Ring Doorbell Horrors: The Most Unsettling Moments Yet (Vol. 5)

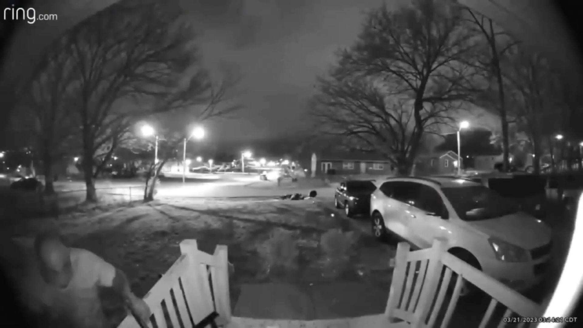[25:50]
As the midnight hour descends upon a quiet neighbourhood, a figure emerges from the shadows. It is the ex-boyfriend, consumed by a vengeful fury that knows no bounds. With malicious intent, he sets his sights on the doorbell camera, a desperate attempt to erase all traces of his presence. But little do we know, this is just the prelude to a horrifying sequence of events that will leave us gasping for breath. As the clip unfolds, the tension tightens its grip around us.
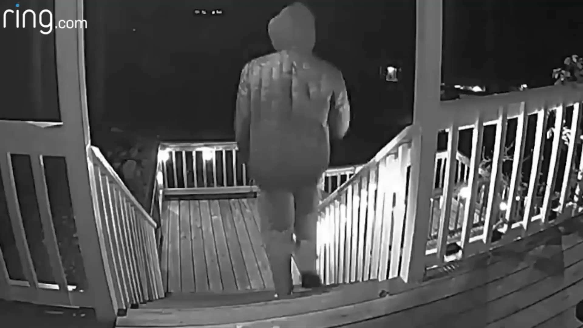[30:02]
an ordinary man steps out into the night, unaware of the imminent danger lurking in the shadows.
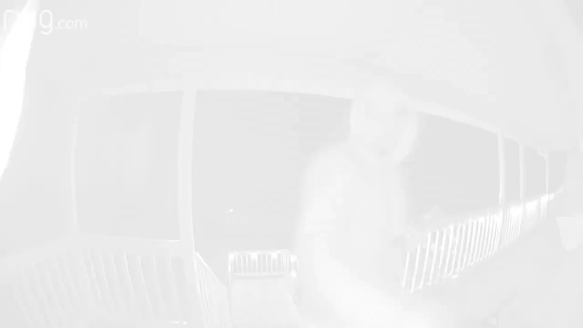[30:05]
But as fate would have it, he stumbles upon an awe-inspiring sight, an imposing bear standing right at his porch.
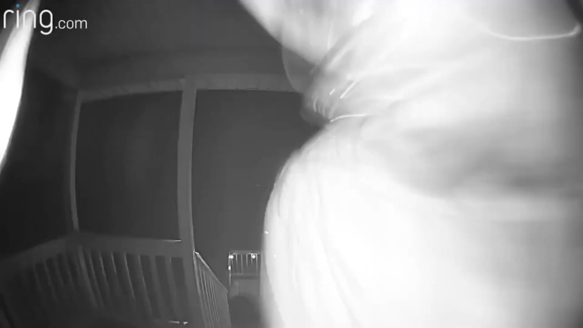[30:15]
Fear takes hold, and the man's instincts kick in, propelling him back into the safety of his home.
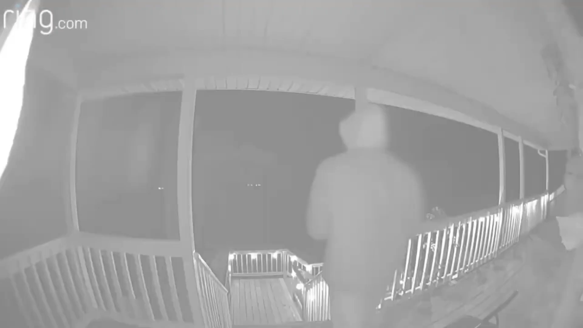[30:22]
The adrenaline surges through his veins as he retreats, realizing the immense power and unpredictability of the natural world that stands just steps away.